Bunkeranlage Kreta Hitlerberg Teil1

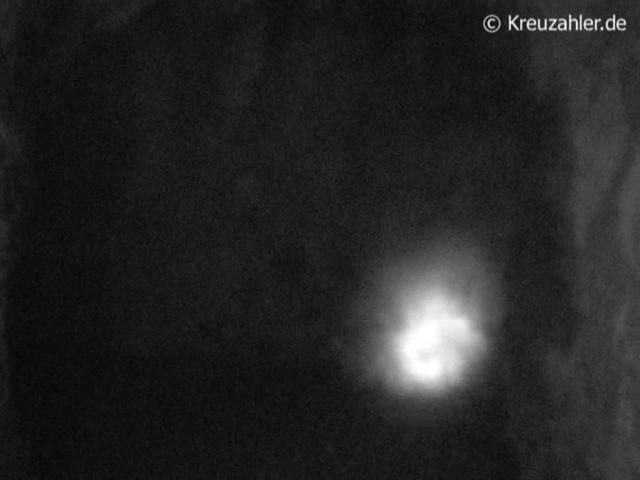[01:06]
Das ist so ein Lagerraum, ist das hier. Mhm.
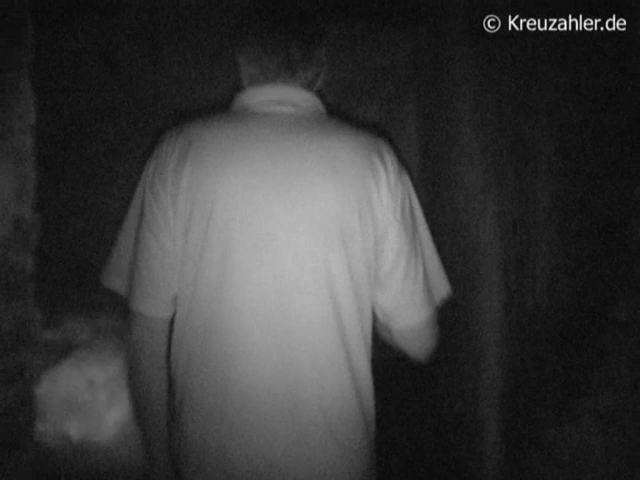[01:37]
Hier, das war der Generatorraum. Mhm. Siehst du das? Mhm.
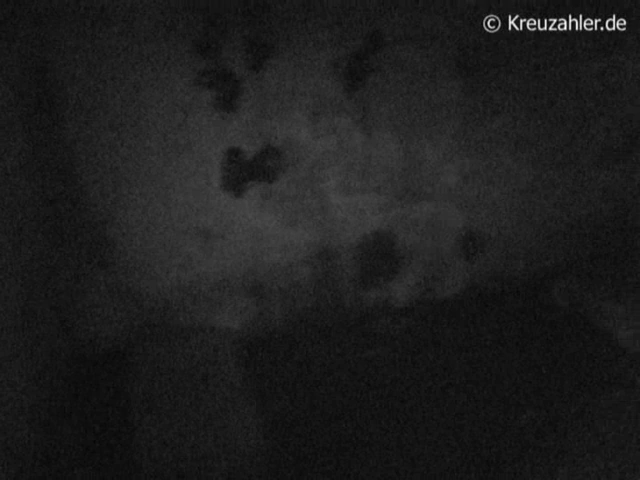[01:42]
Hier sind die Fundamente. Da. Und da oben ist der Abzug gewesen. Mhm.
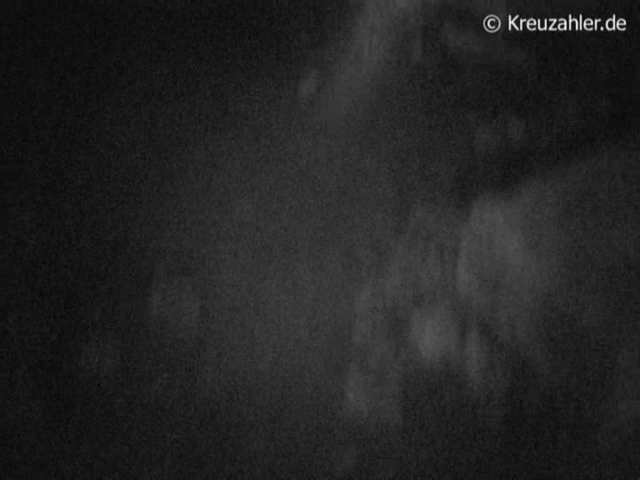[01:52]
Da haben wir dann wohl gleich rausgemacht hier, ne?
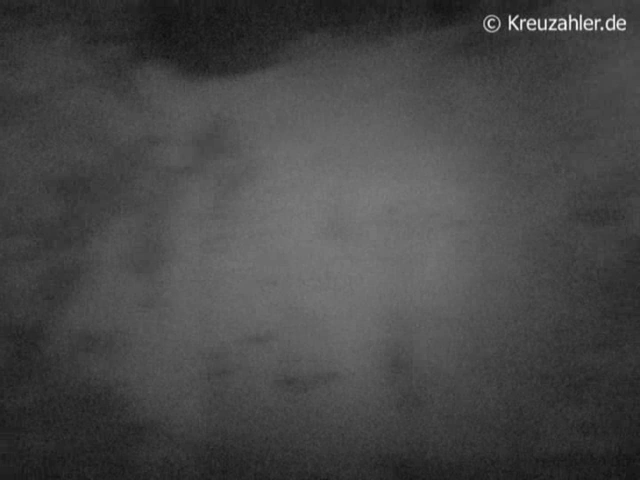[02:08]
Hier, guck, hier hängt das dann, die Elektroversorgung. Mhm. Ne?
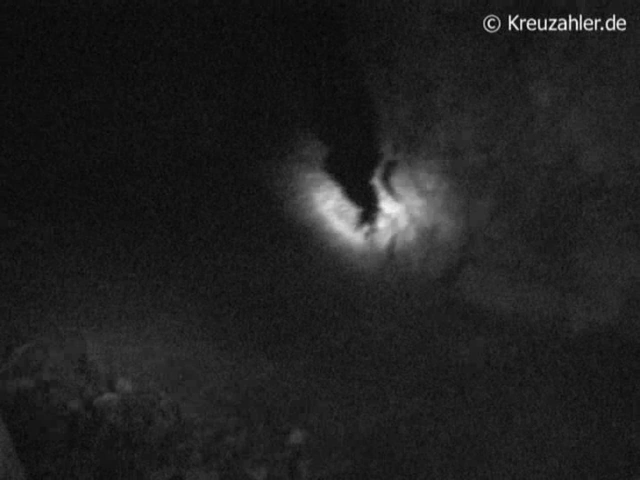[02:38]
Hier ist auch, das sind einfach so Lagerräume hier, ne? Da kann man ja was sehen.
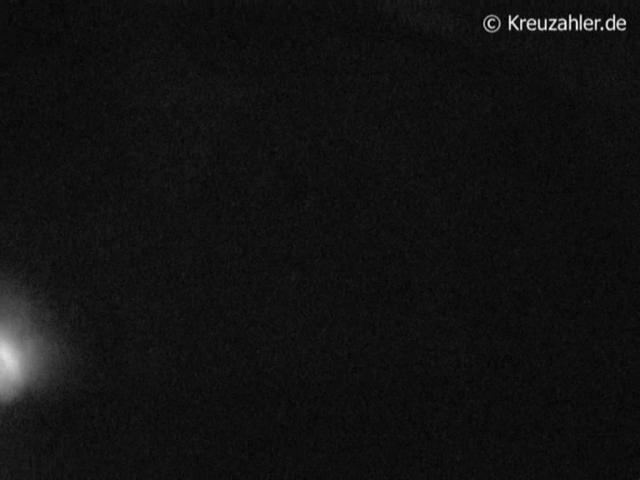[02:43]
Ja, hier ist nichts mehr drin. Nee. Zum Mitnehmen ist hier nichts mehr.
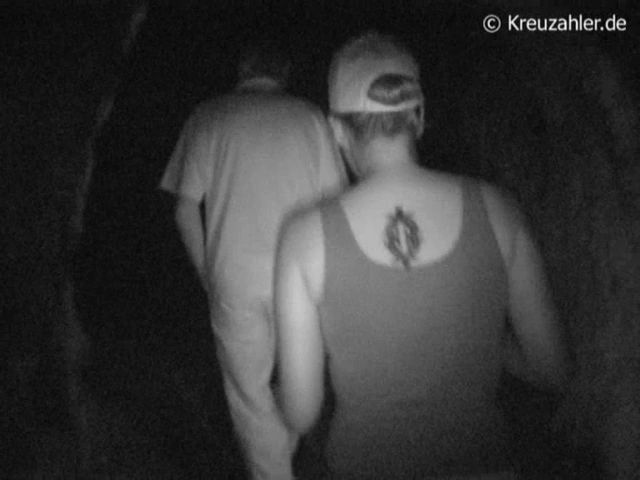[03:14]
Ja, ich bin hier aufs Display gucke, sehe ich was, ja. Ansonsten folge ich einfach mal.
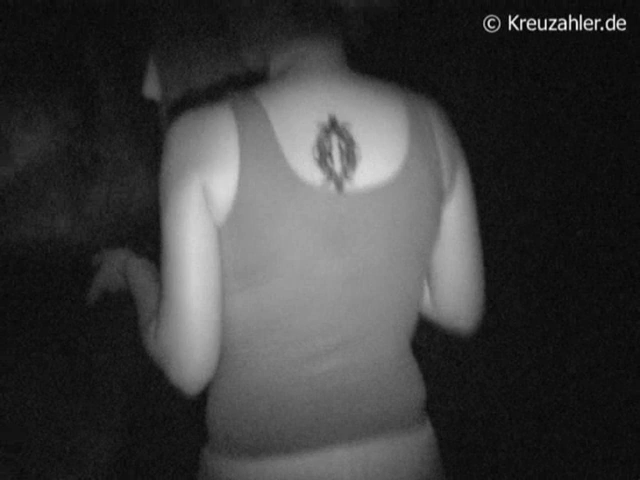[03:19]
Bist du hier?
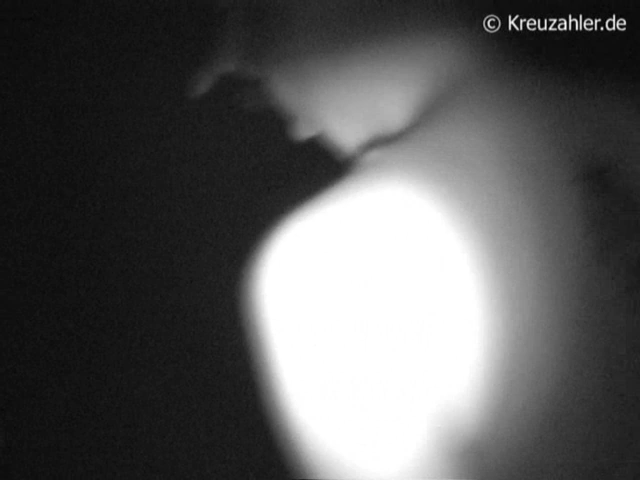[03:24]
Das hier reinzumachen, das war schon eine ganz schöne Arbeit. Ja. Ich kann das alles rausholen. Schotter. Ja.
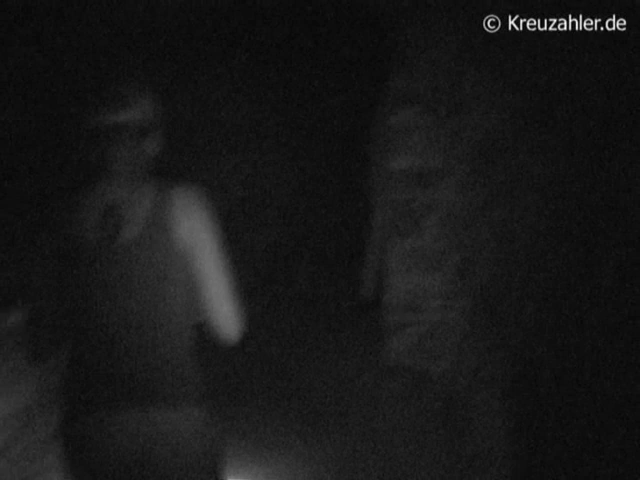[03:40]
Oh, jetzt kann man einmal, jetzt gehen wir mal hier hoch. Da rechts geht die Treppe hoch, ne? Da hinten geht eine hoch, ja, ja. Aber wir nehmen jetzt mal diese hier. Und hier geht auch eine hoch. Und diese hier mit dem Ausgucken. Mhm.
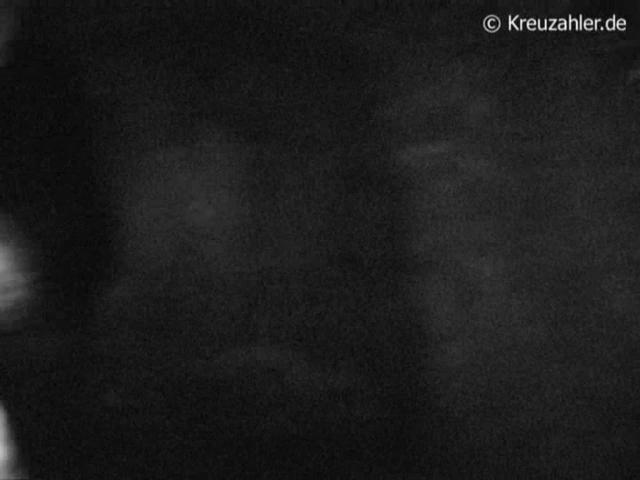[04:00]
Hier haben sie noch, guck, hier sind noch die Löcher. Wo sie gesprengt haben hier. Mhm.
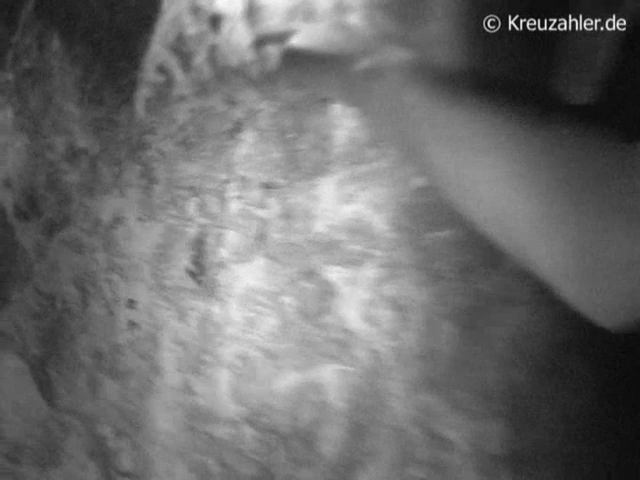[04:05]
Siehst du das? Mhm. So, jetzt mal Schatz, pass auf, dass du nicht hinfällst.
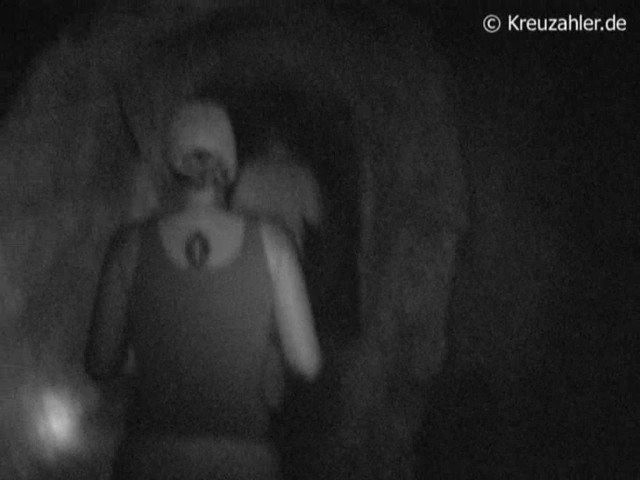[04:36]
Und das Geländer haben sie ans Loch gemacht. Hier haben sie ein Geländer hingemacht.
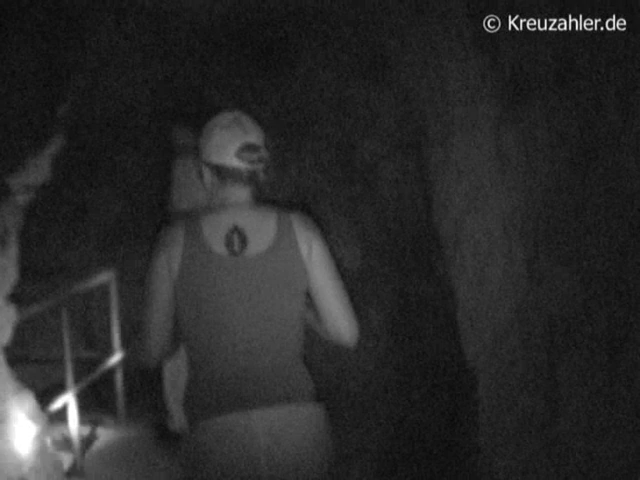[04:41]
Achso, mal sonst runterfallen. Genau, das war dieses Loch. Das war sonst früher, wie ist das hier? Ja. Das war sonst früher offen. Ja. Da sind wir hier so dran vorbeigelaufen. Das war immer so das Gefährliche, ne? Oh ja. Da haben sie hier echt ein Geländer hingemacht. Das ist ja krass.
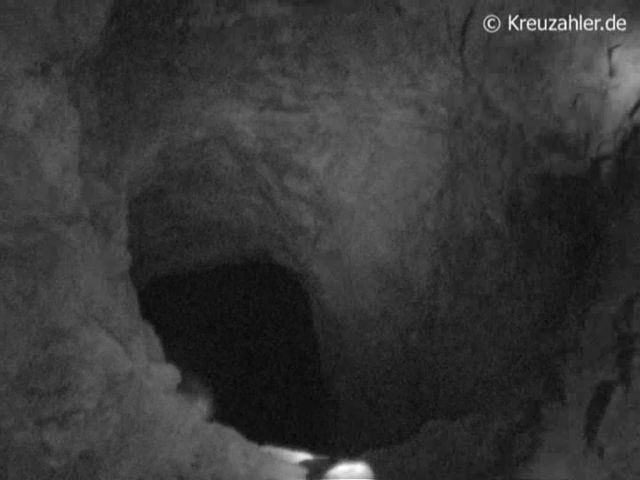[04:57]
Richtig schon gearbeitet hier. Ja, ja.